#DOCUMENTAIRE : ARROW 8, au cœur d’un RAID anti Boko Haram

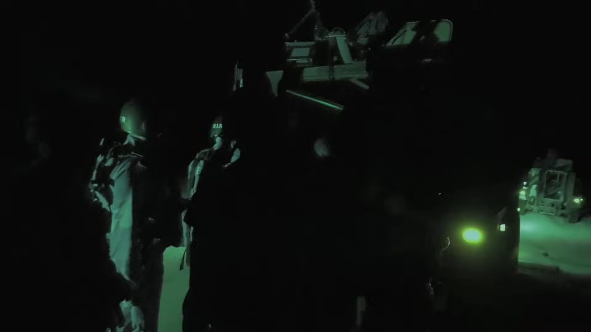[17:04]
Tout feu éteint pour ne pas donner l'alerte.
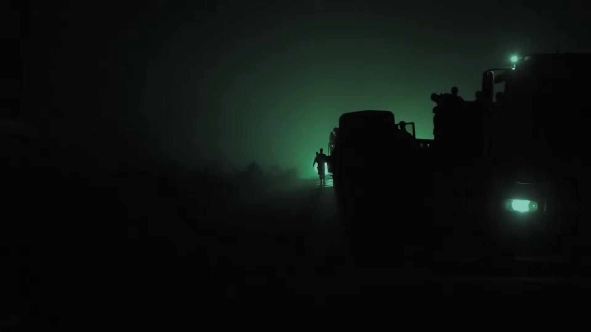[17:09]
Direction un point de passage sur la frontière Camerouno-Nigériane par un itinéraire détourné.
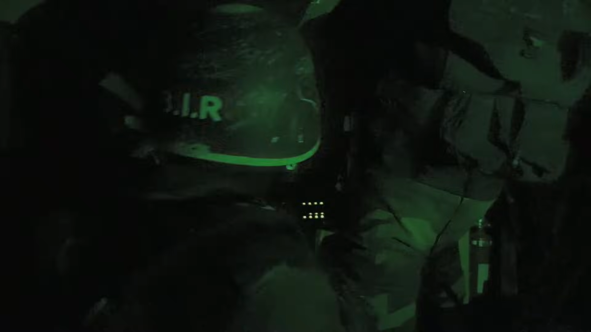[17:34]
le commandant de la zone sud du Bire, le lieutenant-colonel Félix Techa, chargé de mener l'assaut de ces 600 hommes.
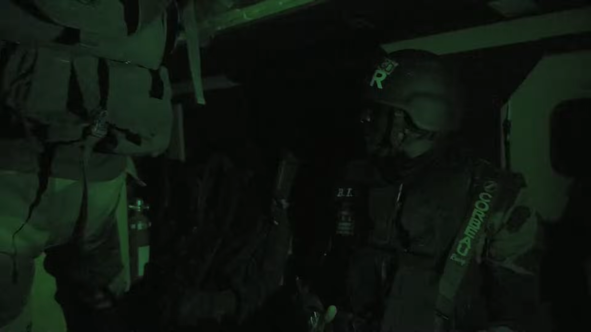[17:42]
Son obsession ce soir, la sécurisation du trajet. Sur la partie de l'itinéraire où nous sommes,